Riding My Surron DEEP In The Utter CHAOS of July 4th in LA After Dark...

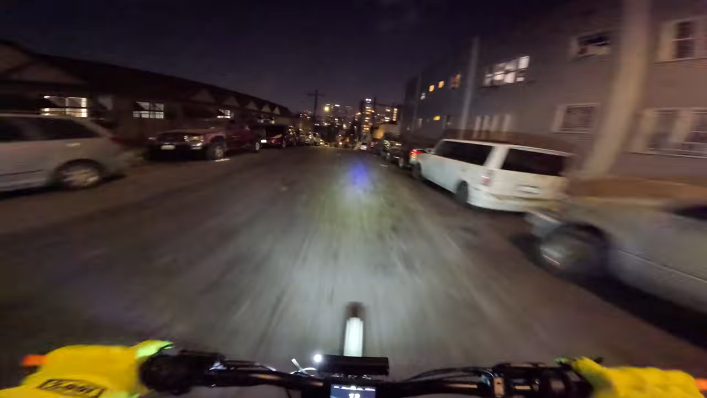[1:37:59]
It was wild. We actually came down the street just now. Looks like they're lighting something else. I don't want to ride through there.
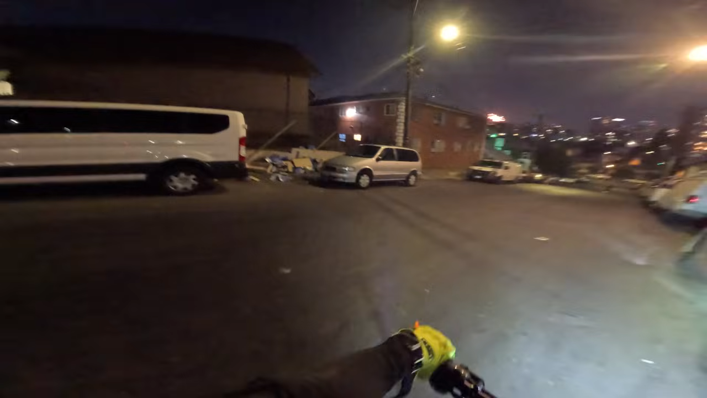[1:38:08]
Bro, look at how many Modelo boxes are right here. You got to be kidding me. Bro, this is the mother load. Look at all the Modelo. Look at all the Modelo boxes. What?
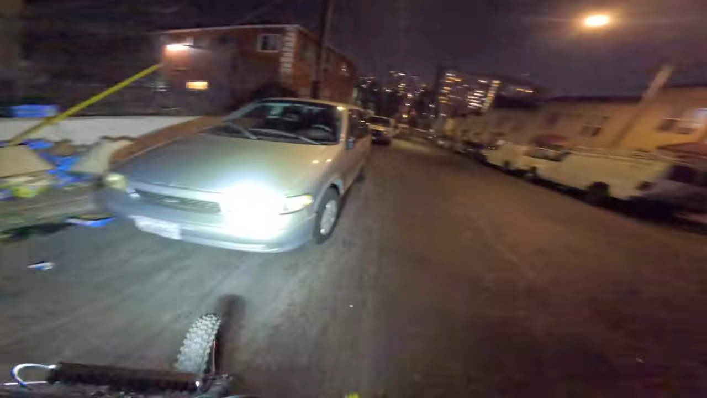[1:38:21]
Unbelievable. All right, we're gonna go one street up.
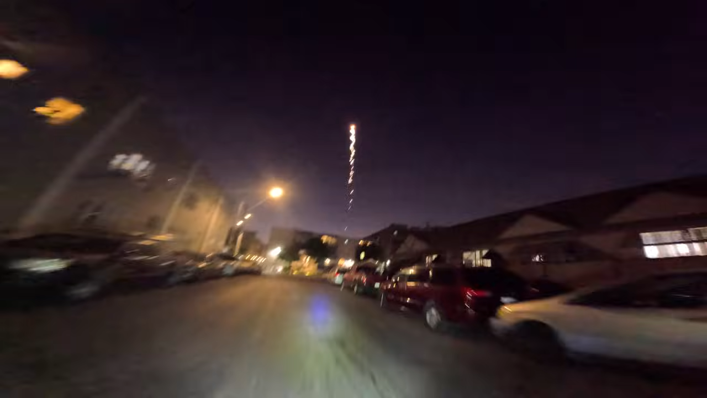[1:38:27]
Oh, yes, sir.
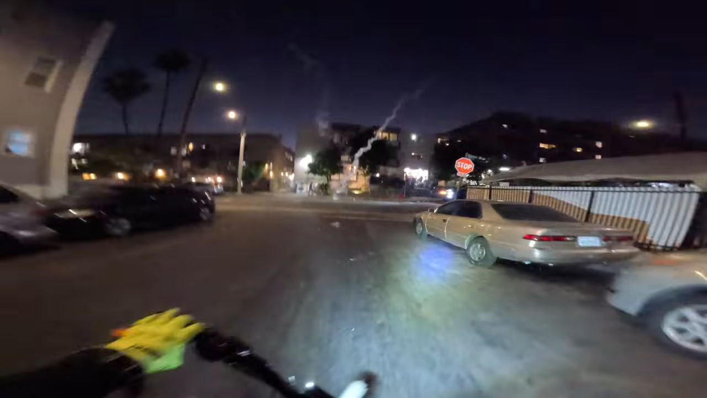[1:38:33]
Oh shit, that could come towards me. Let me get out of the way. Let me get out of the way. Hello. All right, we're gonna go one block east, and then we're gonna go one block north. Bro, it is chaos in this part of the city, dude.
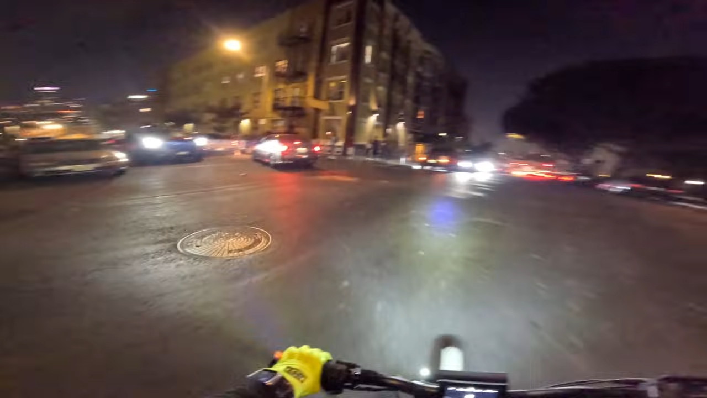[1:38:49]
It is packed. Oh my gosh. Bro, that's where it's at.
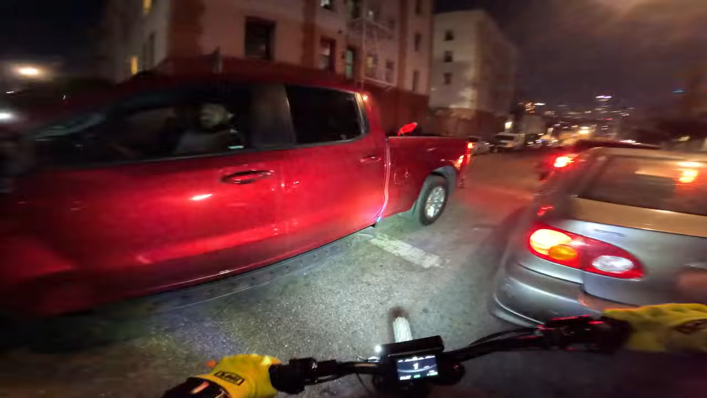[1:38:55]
It's like one street up right here. They are popping stuff right here. They got the goods. Look how many people are outside watching.
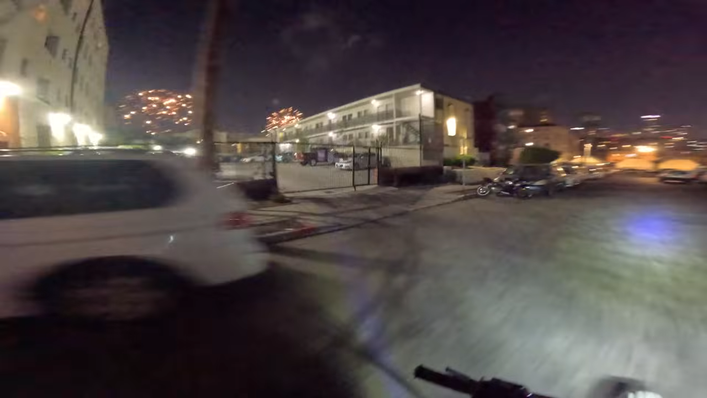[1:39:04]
Yeah, we should have been here from the jump. By the way, folks, we are in some crazy parts of town right now. This is not places you would ever go at night other than tonight. Just letting y'all know, if anyone's planning on popping up, don't do it. Yeah, don't do it.
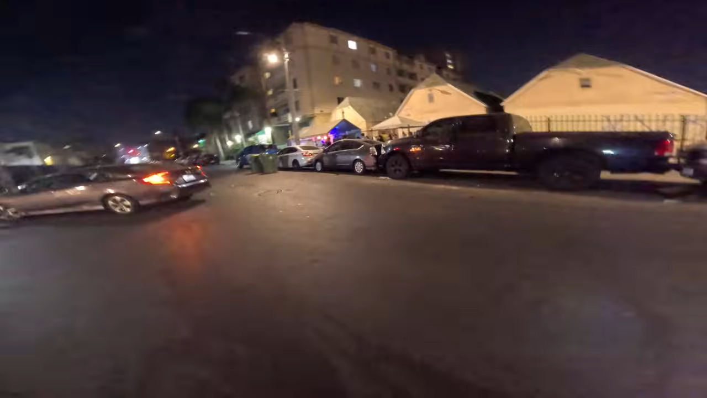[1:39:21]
Don't come over here. Okay, I don't see anything in the street, so maybe it was another street up. I don't know. We may hover around here all night. I was thinking about going further.
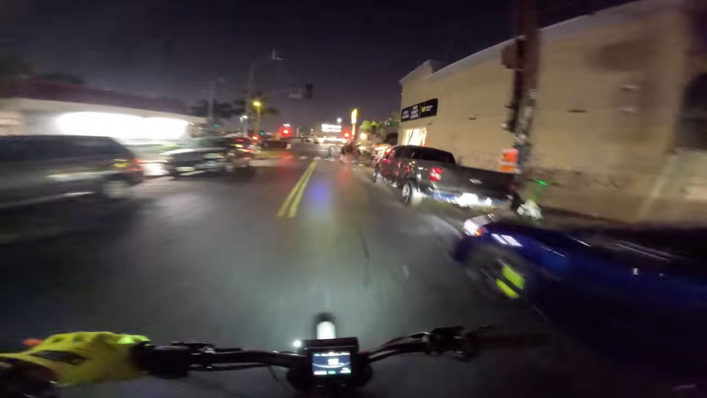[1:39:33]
There's no point in going to South Central. It's so crazy down here, bro. It's insane. It's insane. Oh, you just threw something in the street. What'd he throw?
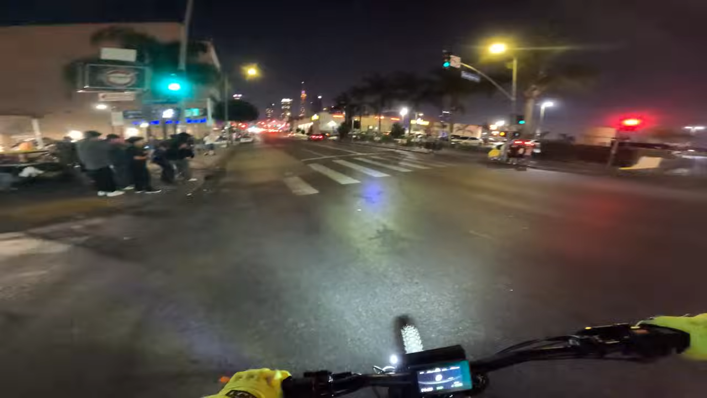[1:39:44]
They're throwing firecrackers or something. I'm gonna try and avoid that.
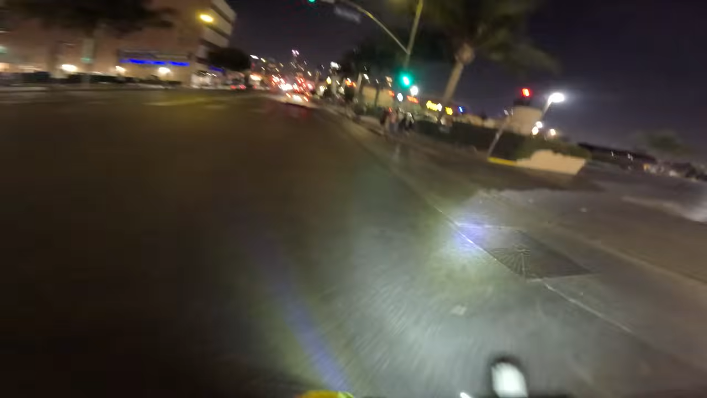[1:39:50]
All right, we're gonna go up on Union. We'll take Union and see what's going on up this street. Pretty much every street at this time is just chaos. It's just chaos everywhere. Yeah. Honestly, I wasn't totally sure if it was gonna be this insane down here, but it is. It sure is. Oh, we're kind of stuck. This is our chance.
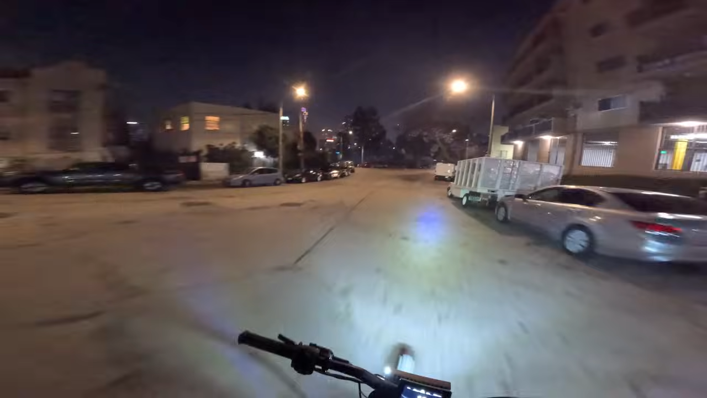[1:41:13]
Bro, look. What did you just throw?
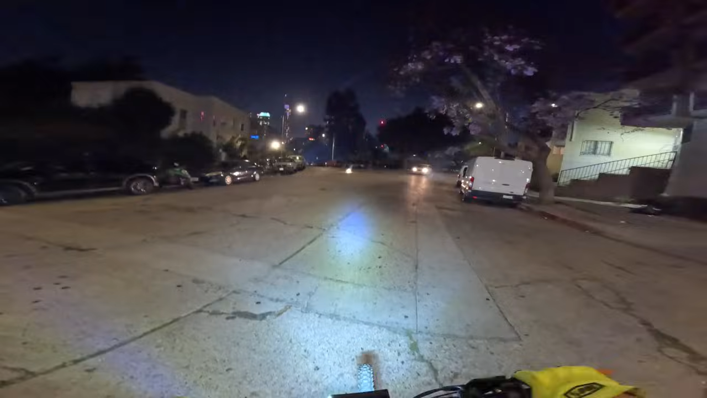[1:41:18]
Oh, one of those. Someone's got something. He's got a heater right here. I think he's about to launch something.
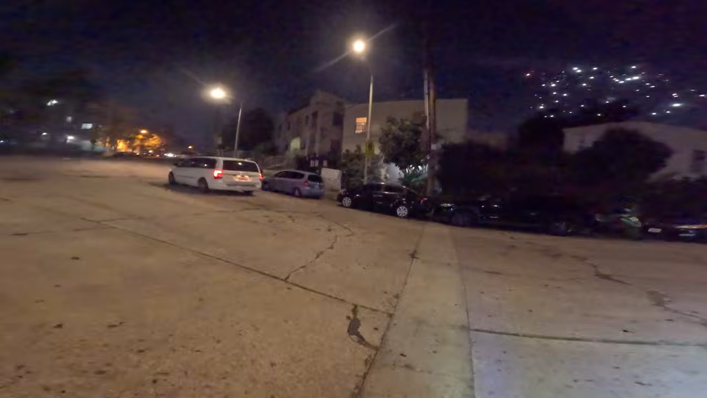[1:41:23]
Bro, right in front of us, I kid you not, directly in front of us is the Rampart Police Station. We're going to pan around and show y'all. Oh, he ran like it was about to be something crazy.
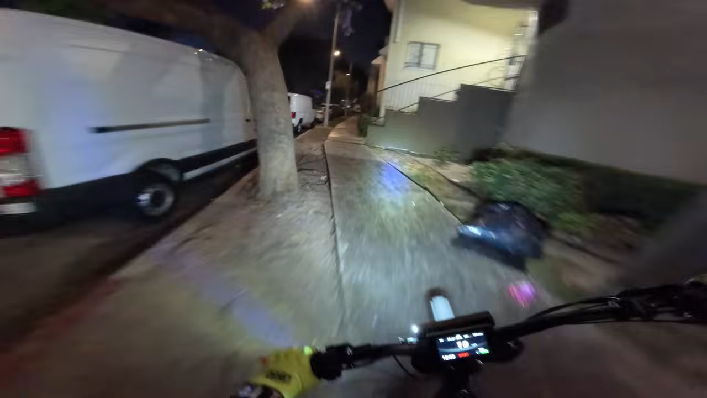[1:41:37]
Look, we are right next to the Rampart Police Station. That's where all this is going down at. If that doesn't show you how LA is on the 4th of July, then nothing will. We had to pitch through that. That kind of shook me. I'm not going to lie, chat. That kind of shook me a little bit. Look, this is the police station. Look, this guy's lighting something at the police station. He's got a sprinkler. Or a sparkler, whatever those are called.
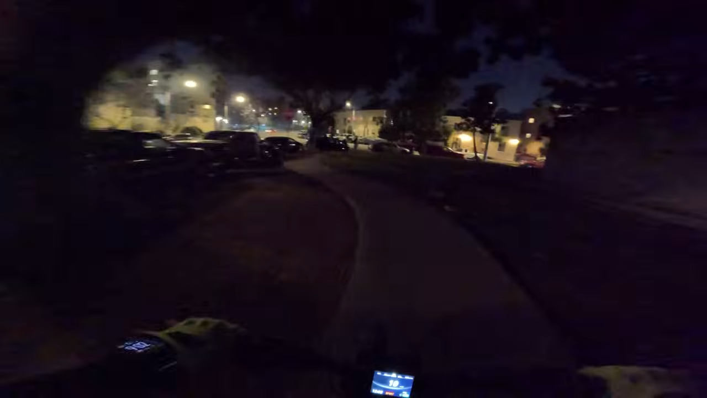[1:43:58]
Off by, I don't know, what was that, 3rd Street? We gotta get off of the sidewalk though, and we're completely blocked in by cars.
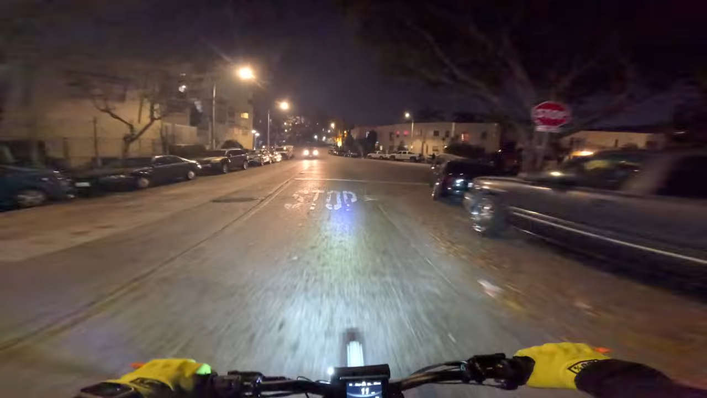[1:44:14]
Oh, well, they got a firework going. Oh, we can barely even see. Oh, he's lighting another one. Wait, this is the one that doesn't blow up. Yeah, we're gonna get around this guy. We're gonna watch him up here. This is the guy's fireworks they're failing to launch for some reason. Oh my god, bro. See, look, it's like it's on purpose.